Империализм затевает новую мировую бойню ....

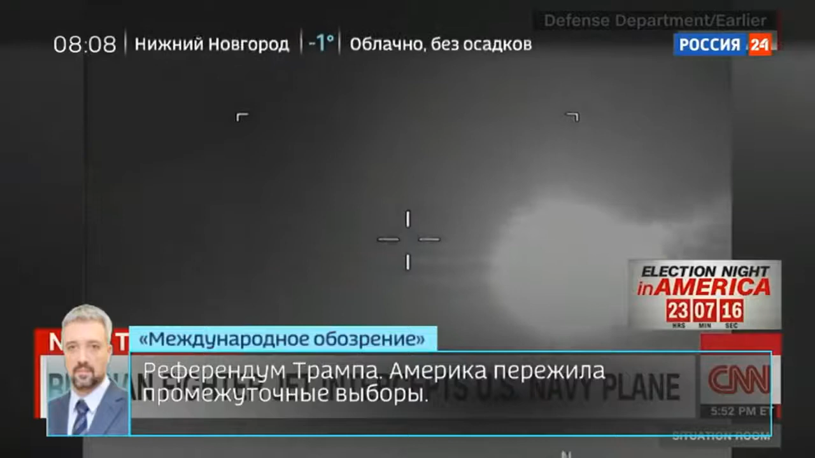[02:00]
Американская страна сообщает, что ситуация длилась 25 минут. После первого виража американский самолет испытал турбулентность, а после второго — вибрацию. Предыдущий пример такого непрофессионализма со стороны русских был зафиксирован в январе. А ведь кадры с очередным воздушным перехватом вызывают сегодня лишь дежурный фонтан комментариев в Ютубе. Привыкли. И год назад было тоже.